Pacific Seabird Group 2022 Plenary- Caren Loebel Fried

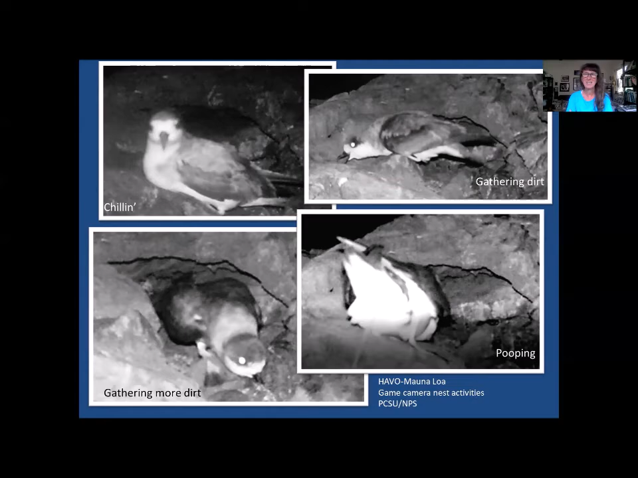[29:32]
I could piece together the lives of this Uau couple working so hard to prepare a good burrow nest for their coming egg, chick, and hopeful fledgling. I also wanted the story of rehabilitation to be part of Finding Home.